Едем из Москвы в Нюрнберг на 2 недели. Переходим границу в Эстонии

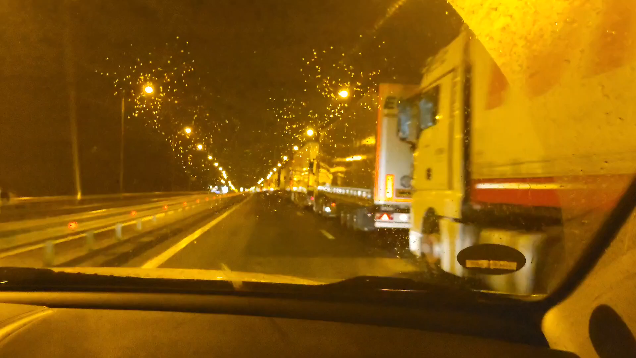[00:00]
мы приехали на границу с латвией пропускной пункт бурачки и вот такая вот очередь она началась за два с половиной километра до границы то есть очередь правда из грудовых машин но все равно блин бедные люди стоят в такие вот эти очереди даже ужас какой-то стена прям стена идет из машин это же как-то упростить систему а не усложнить ужас
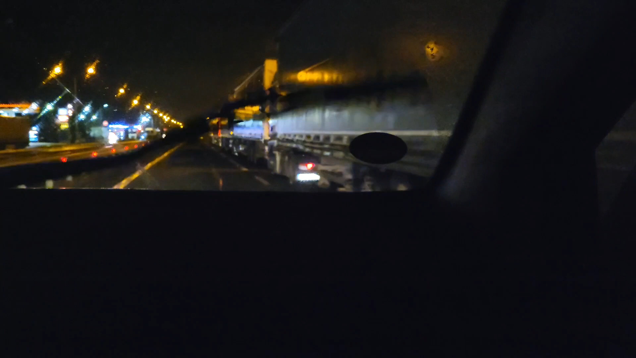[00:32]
какой-то не знаю конечно что нас ожидает тоже может приедем там из легковых не за 20 километров начинается но за километр блин сейчас километр остался